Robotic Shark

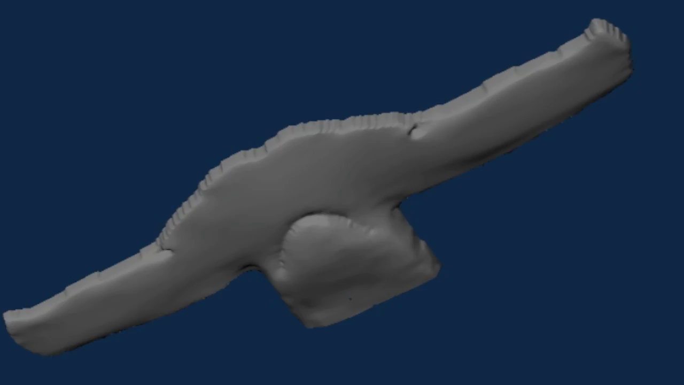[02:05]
Using computer-aided design software and a CNC machine, synthetic reproductions of each head are made.